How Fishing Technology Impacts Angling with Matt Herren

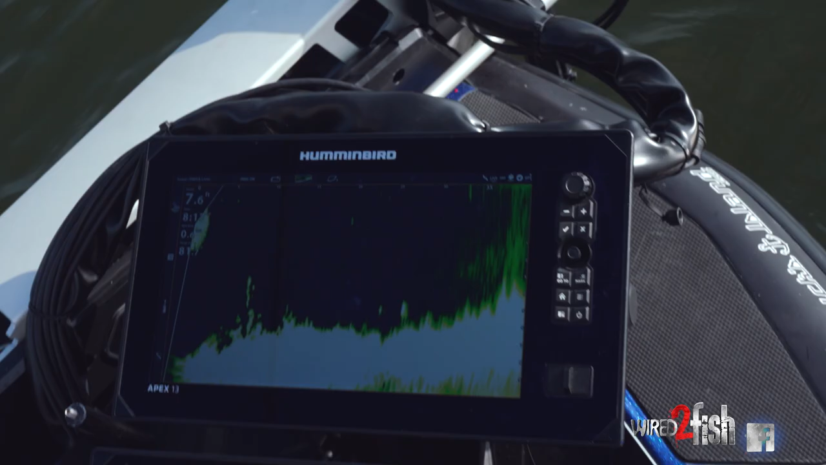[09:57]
he's kind of sitting in some thin grass did you get it that's a good one I think
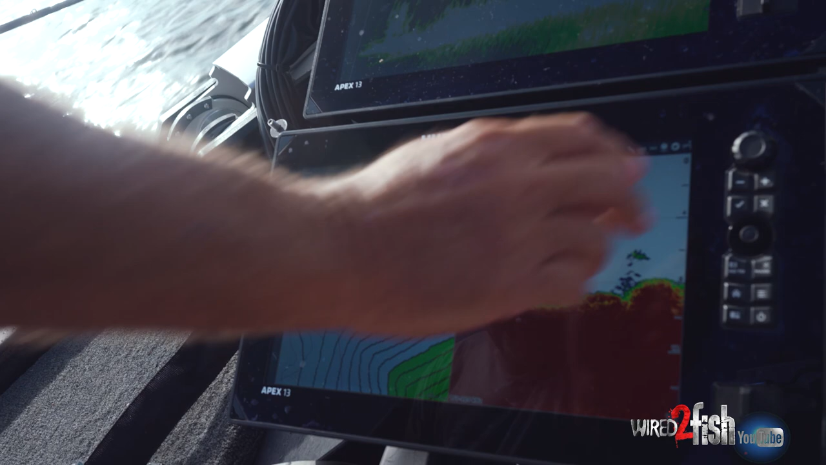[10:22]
and the contours are so detailed that you literally by the time you break it down you'll figure out there'll be a certain specific depth
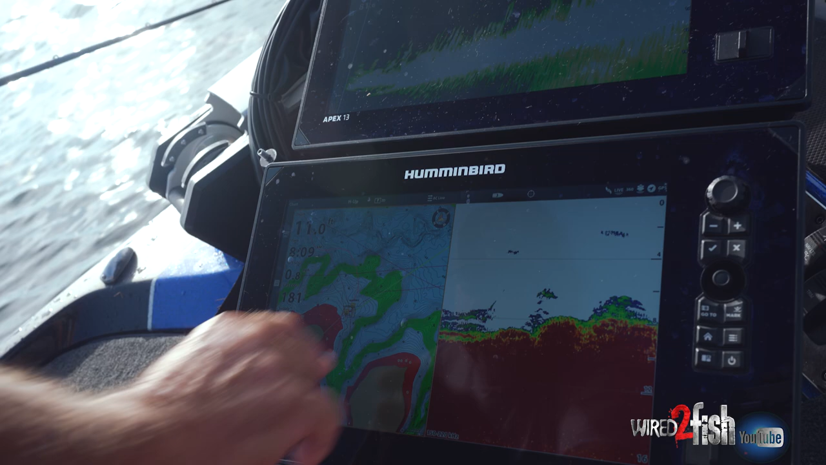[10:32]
on a certain specific clump these contour lines are my bank now